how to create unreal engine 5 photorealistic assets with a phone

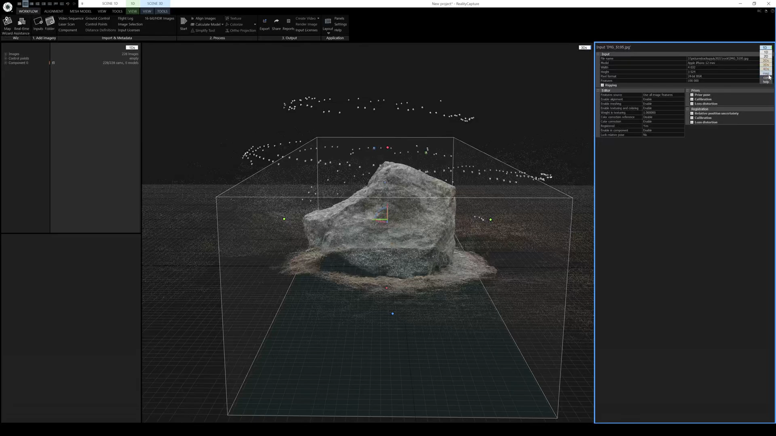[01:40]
And right here, I'm going to do the help. So we can go back, not con, but help. Okay.
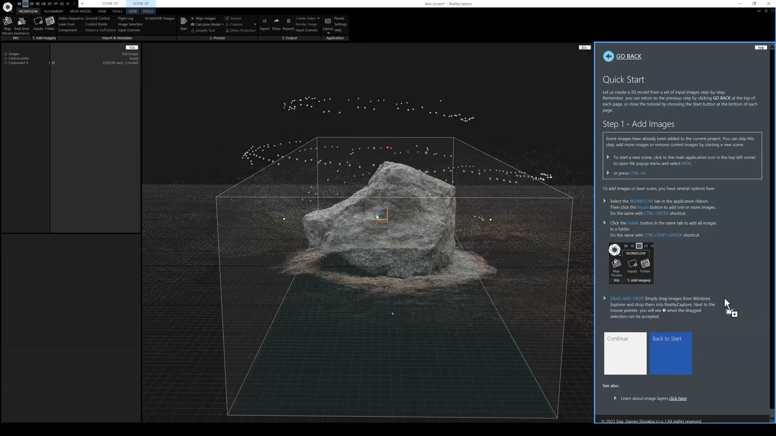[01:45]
So we have the point cloud. And the next thing to do is click next. I already did that.
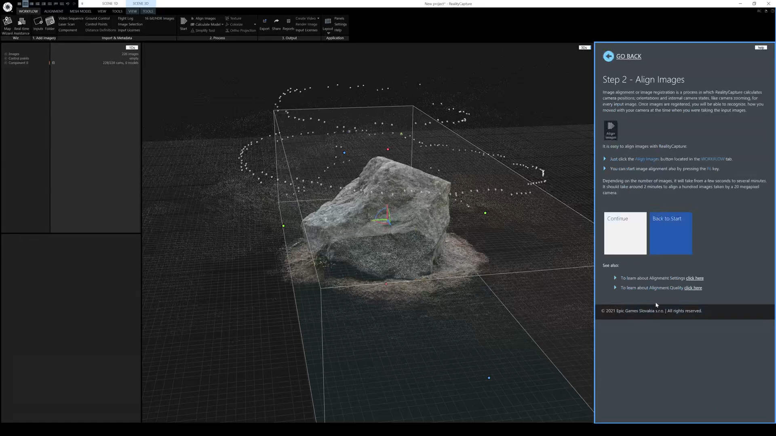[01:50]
I already aligned it. We're going to go ahead and it's just telling me how to
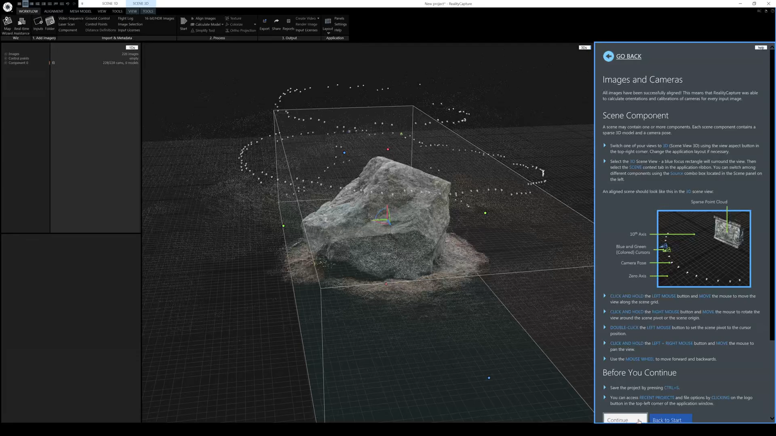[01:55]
move around pretty much left click and continue set the ground plane.
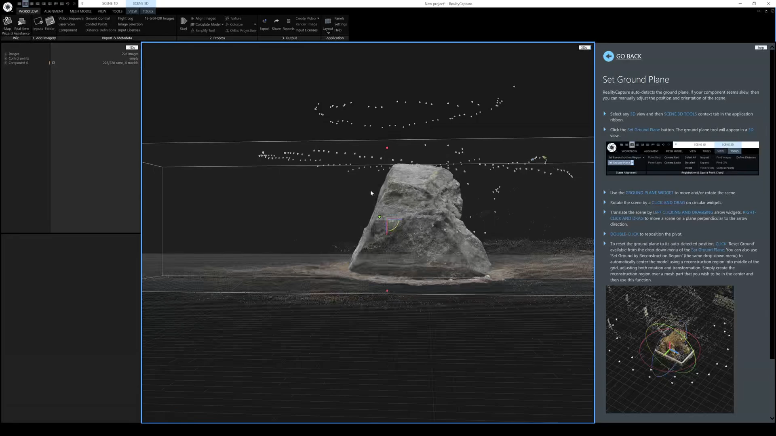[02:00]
Now this is actually sitting pretty on the ground. So I'm happy with that continue.
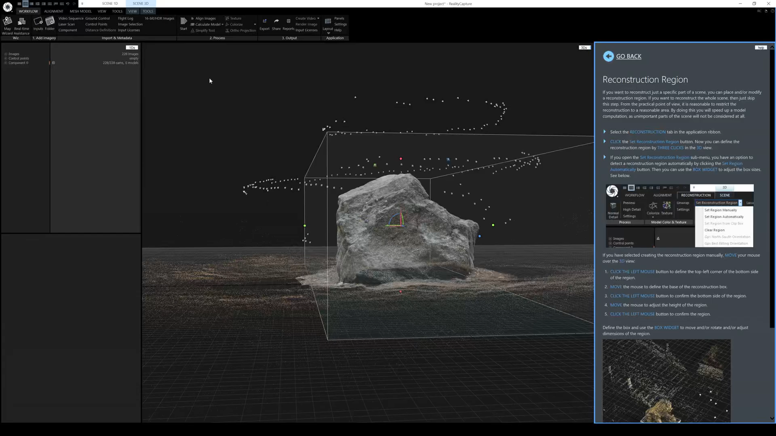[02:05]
And now we're going to reconstruct. I'm going to go to calculate model right here. We're going to do a little more quality. All right.
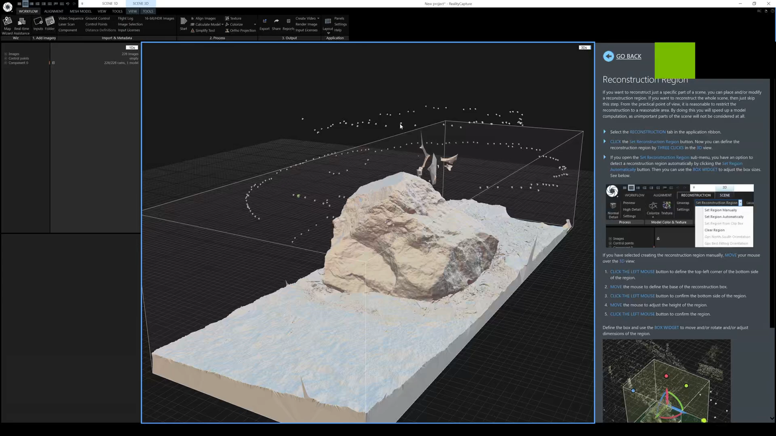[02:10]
So it looks like it's done with actually creating a model from the cloud point system.
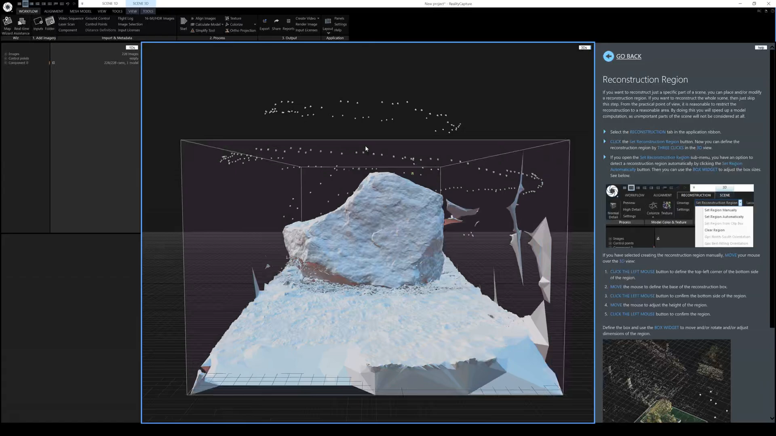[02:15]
And it looks pretty good. Obviously we're going to do a little bit of cleanup because really I just want the rock right here. I just wanted Dwayne Johnson about right here. Okay. So let's do some cleanup. I'm going to go to tools and let's do a lasso tool.
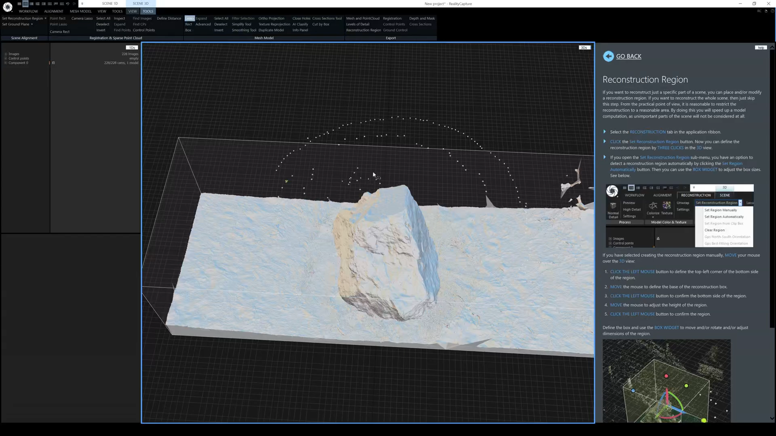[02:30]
Use this quite a bit.
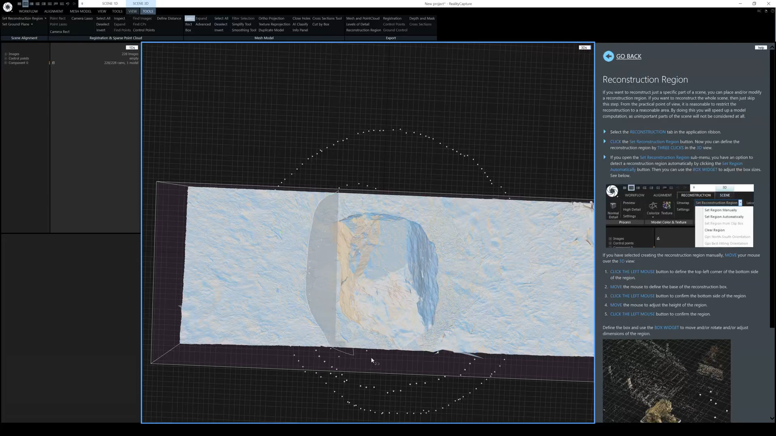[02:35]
I'm going to draw a circle around that area. And then I'm going to click invert and then we'll filter.
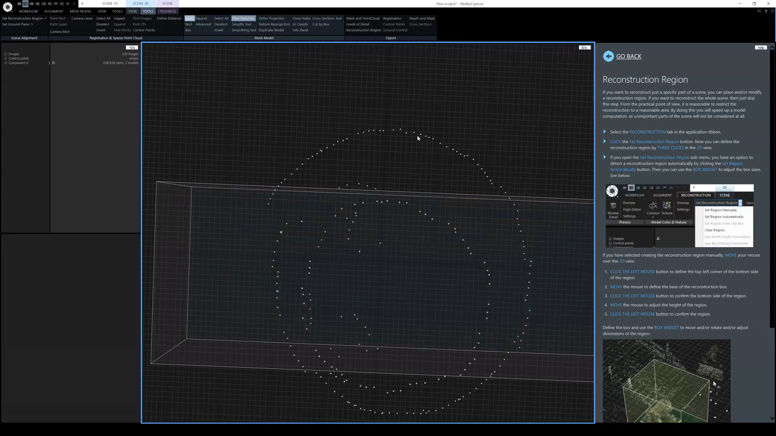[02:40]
So we want to keep just the selection and that should get rid of a lot of junk.
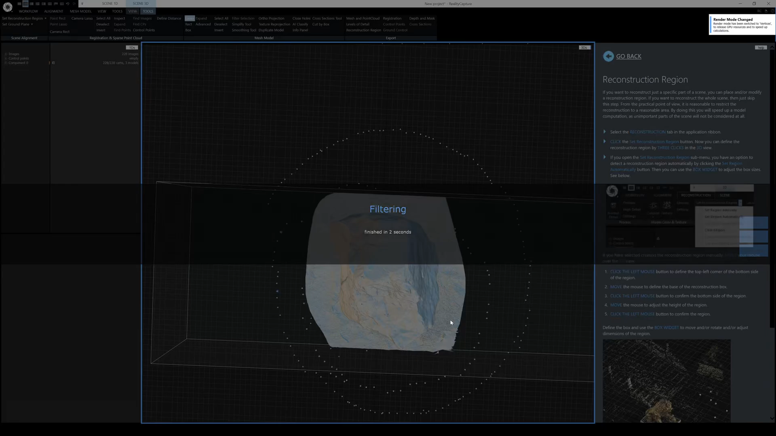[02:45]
Okay.
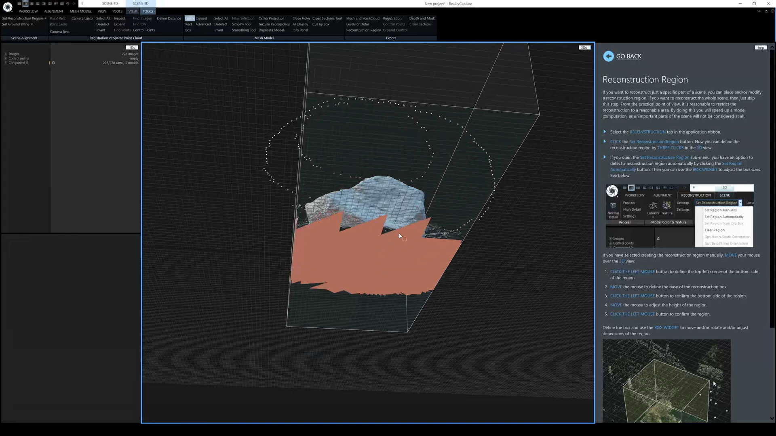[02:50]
Looks pretty good. Now let's get a little bit tighter here. Now this is going to be a part of an environment anyway. So we don't need too much. We just want the rock.
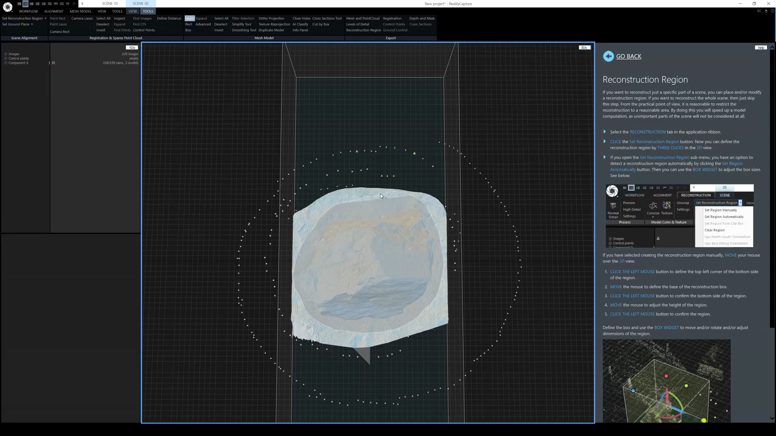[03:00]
Okay. Here we go. Let's do invert again and we'll filter that as well.
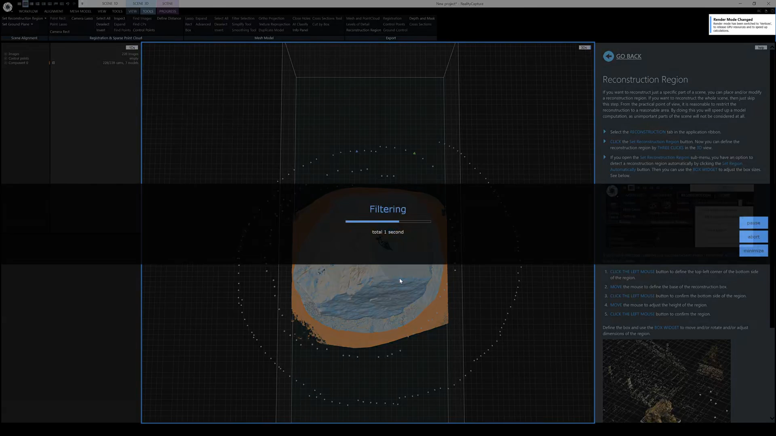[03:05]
Awesome. Okay. And what we'll do is we'll go to advance.
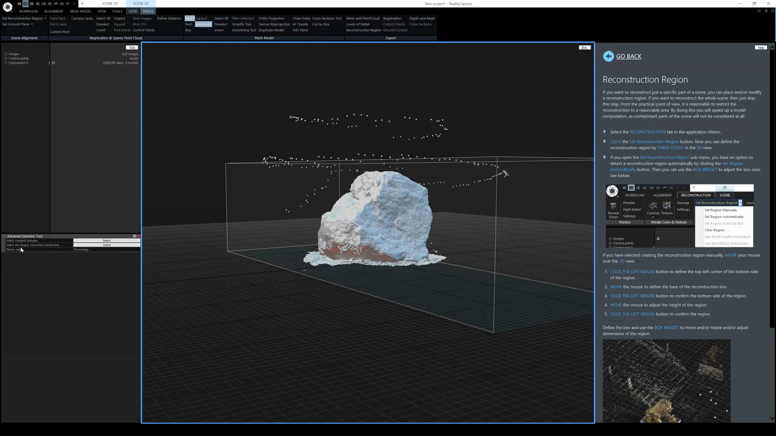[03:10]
I'm going to select the largest connected component. It's going to select the big chunk.
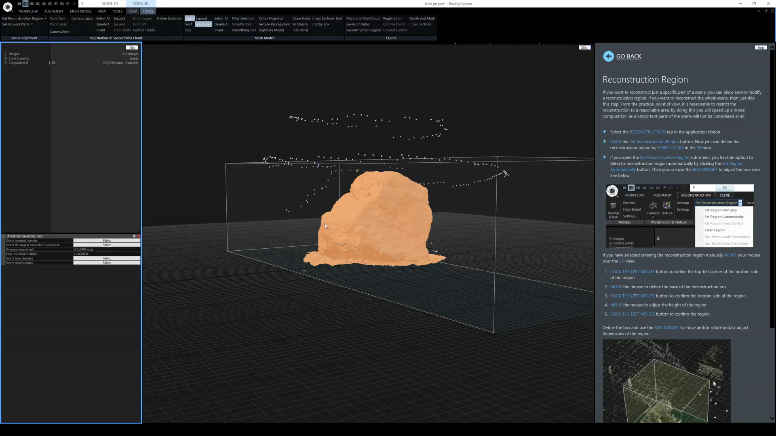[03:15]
And I'm going to invert that. And you're going to see it's going to select little small ones.
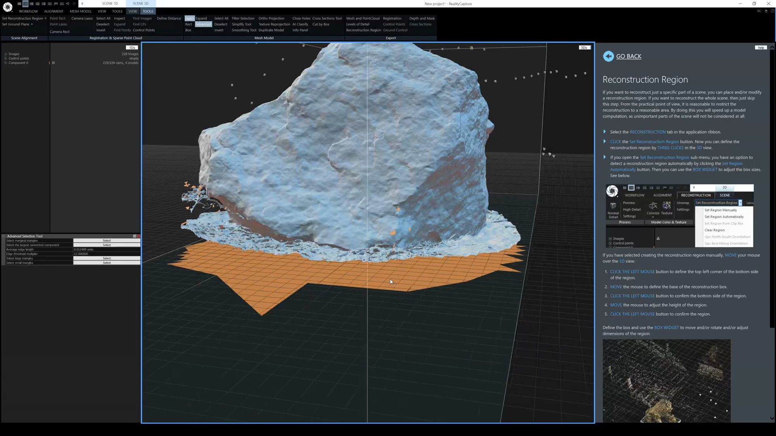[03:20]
They're just kind of folding around. Call them the floaties.
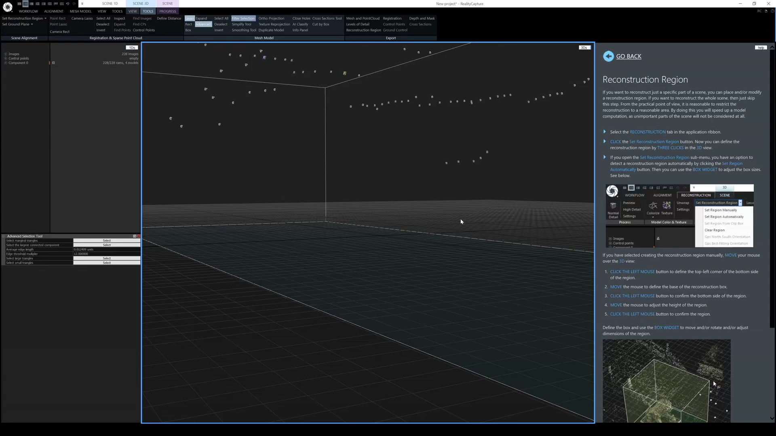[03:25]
And we will filter them so we can get rid of them. Now you're going to see we have a hole down here,
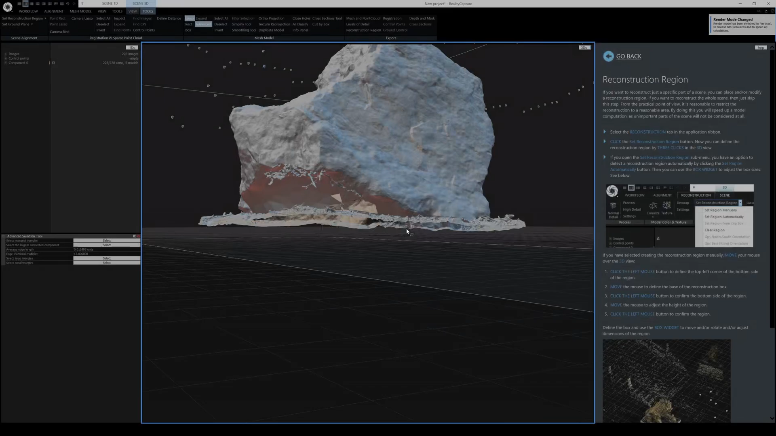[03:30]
but that's okay because we're going to put it on top of an environment anyway, like I said.